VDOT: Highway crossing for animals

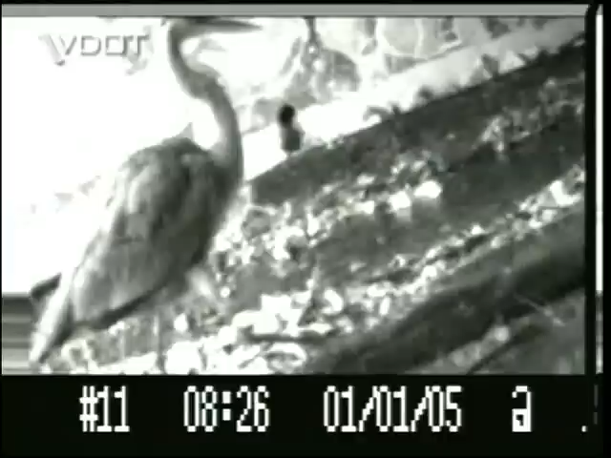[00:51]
The camera has an infrared sensor to detect heat and motion, and it uses an infrared illumination at night rather than a flash, so it doesn't spook the animals. Each week,
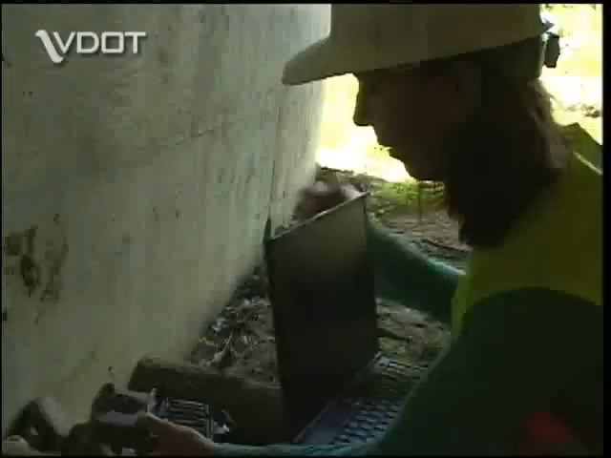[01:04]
Bridget downloads the images onto her laptop computer and keeps detailed information on the wildlife using the crossings.
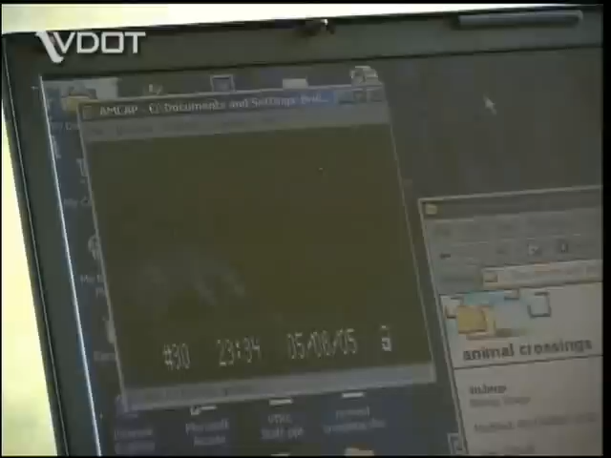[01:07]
My most surprising finding has probably been the number of coyotes that use this structure.
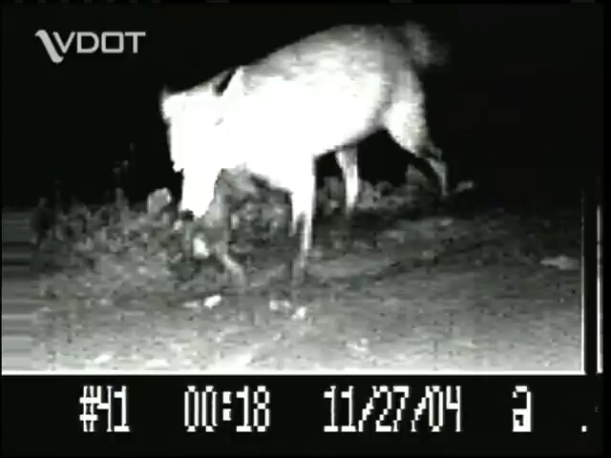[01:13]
I knew that they existed in Fairfax County, but I didn't know that they would use a crossing like this as frequently as they do.
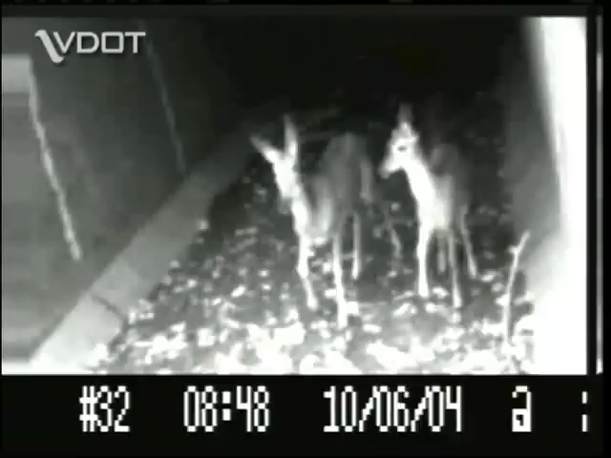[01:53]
There's been 330 deer using this passage in the last 11 months and hundreds of other animals.
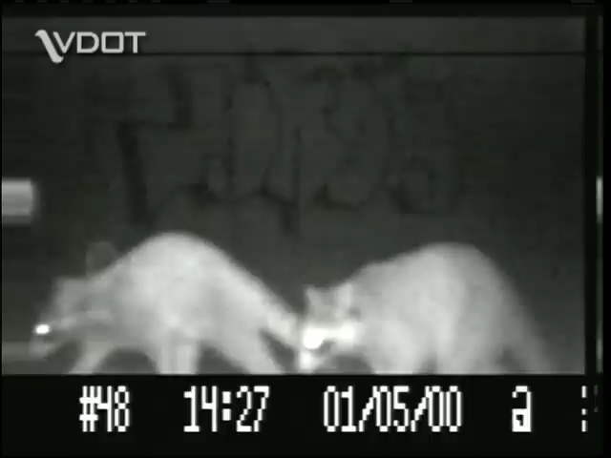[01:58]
And considering all of them could have crossed the road and potentially been hit, that's pretty significant.